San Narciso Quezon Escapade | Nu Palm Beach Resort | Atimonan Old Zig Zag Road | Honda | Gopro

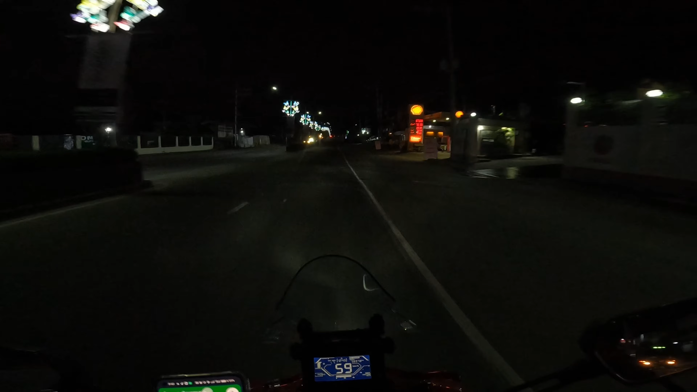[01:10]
Tayong long ride ulit for today. Kasama natin sila, Labs. Meron tayong OBR, you know.
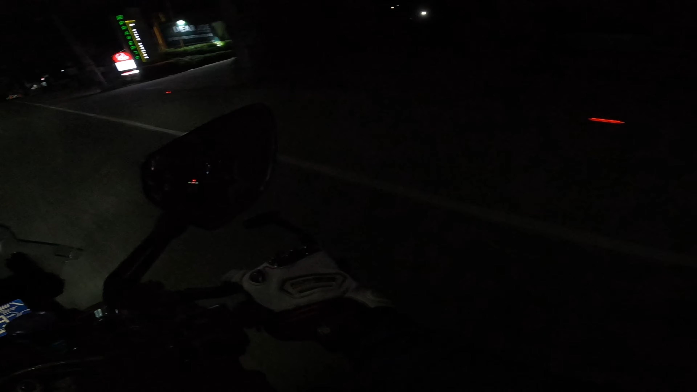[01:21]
Kita yan, side mirror, yun. So, pupunta kami sa Quezon. So, may pupuntahan tayong magandang, ano doon, magandang resort. And tingin namin, ano siya, relaxing. And masasuri talaga yung pahinga doon. So, samahan nyo kami ngayon sa aming biyahe at igagala na naman ulit namin kayo.
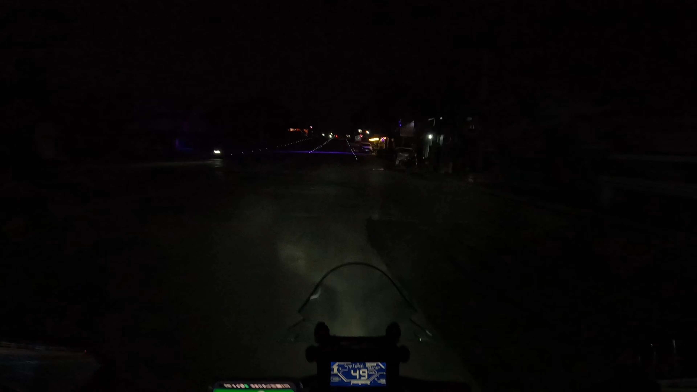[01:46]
So, tara guys, update na lang kami kapag maliwanag na. Hindi nyo rin may enjoy yung view kasi medyo madilim pa. See ya! Yun guys, so dito na kami sa arko ng papasok ng province of Quezon.